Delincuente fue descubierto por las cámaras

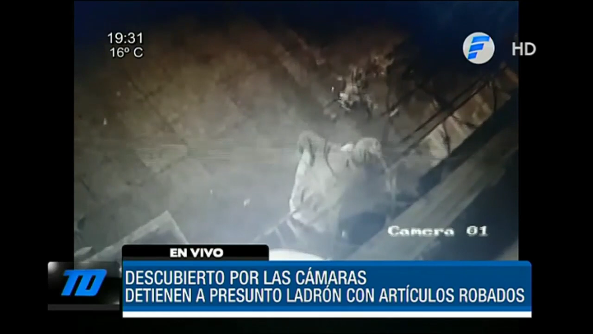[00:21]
sino a la casa de otra persona donde entró con fines de robo y tenía un cómplice, Iván. Así es, esto ocurrió en la madrugada en Fernando de la Mora, zona norte, dos fueron los que ingresan a esta vivienda, uno de ellos trepa al portón de la casa, todo esto es captado por cámaras de seguridad, este es el momento en que llega el otro, se arrastra y desde el suelo intenta recoger todo cuanto podía de valor desde ese lugar.
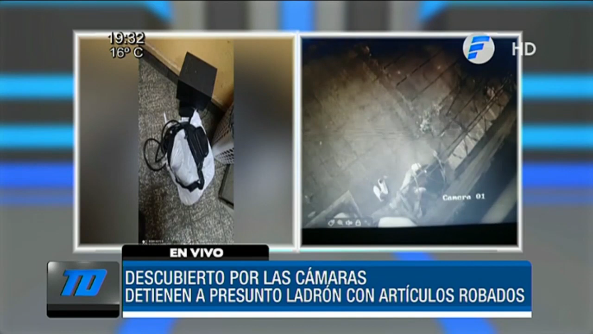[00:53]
La dueña de casa, estando dentro, se percata de esta situación gracias a estas cámaras de seguridad y el sistema que tiene dentro de la casa llama a la policía y en minutos llegan agentes de la comisaría segunda central